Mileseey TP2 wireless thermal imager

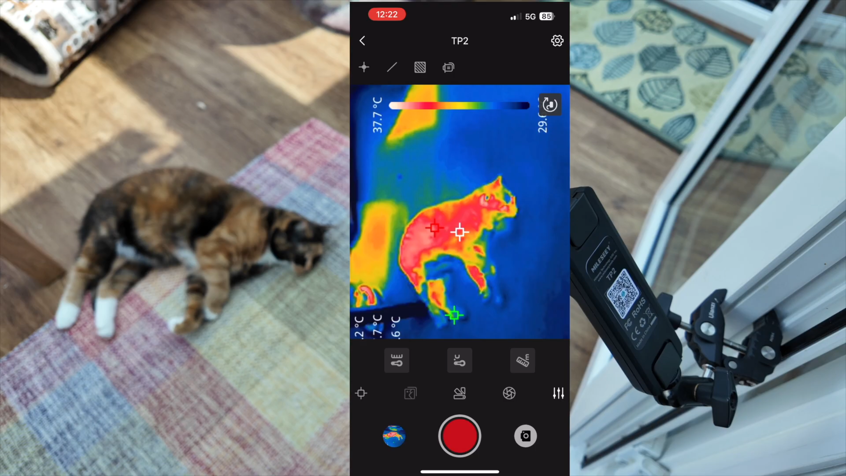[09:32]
On screen: scale top 37.7°C
there we are we need something to look at while we're recording this don't we so if i go back into settings again we've got a temperature alarm there so what you can do is you can set up various alarms
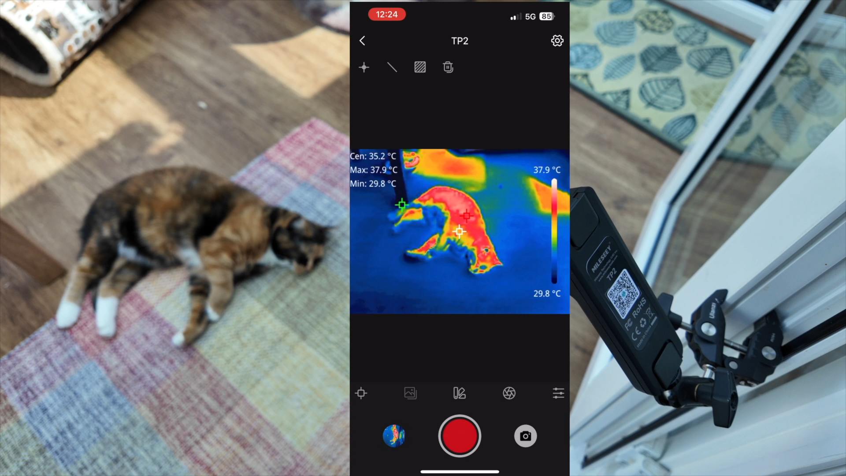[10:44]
On screen: spot 35.2°C, max 37.9°C, min 29.8°C, scale top 37.9°C, scale bottom 29.8°C
and like the alarm feature and things like that is really good and